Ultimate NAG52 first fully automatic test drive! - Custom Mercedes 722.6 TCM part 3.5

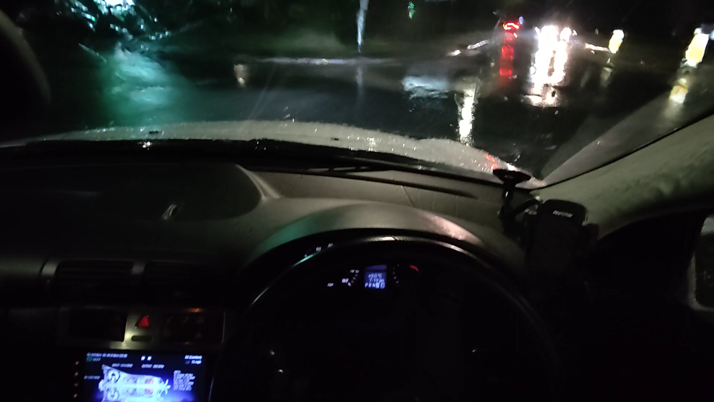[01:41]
but yeah check your emails if you've applied in the mercedes vehicles because i've likely sent you an email It might have ended up in your spam. But anyway, there's the change to third gear pretty smooth And i'm going to go back down into second now
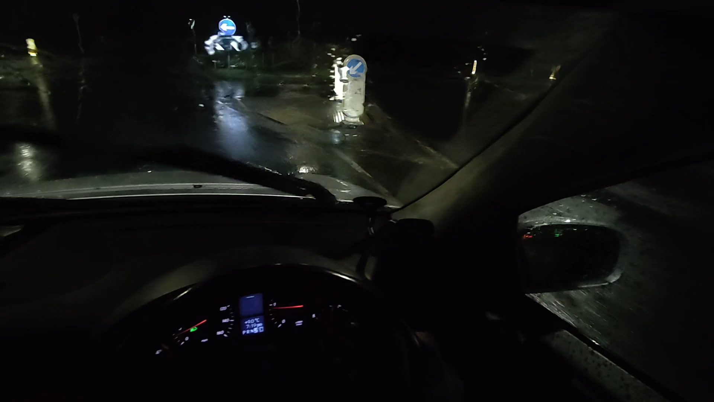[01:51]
And i'm going to keep my hands up here on the steering wheel so that you know that I am not changing gears We using the paddles
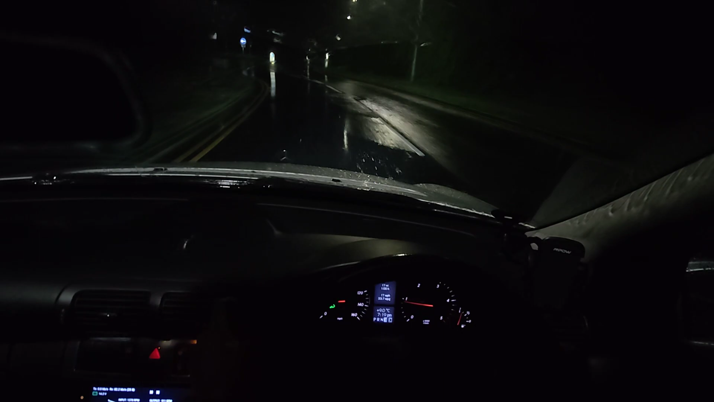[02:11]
economy counter and we're going to do the little test run And we're going to see what the fuel economy counter is Because historically it's been pretty bad with my with me changing gears But I want to see if a computer can do a better job than I can for efficiency And yeah, the weather is not very fortunate for driving tonight.
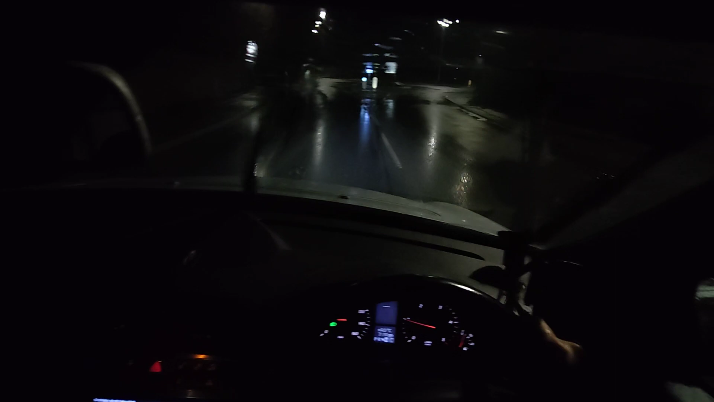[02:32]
It's pretty rainy Kind of miserable and roads are wet But yeah anyway, so Since the last video i published about a month ago or so i've been mainly focusing on pressure regulation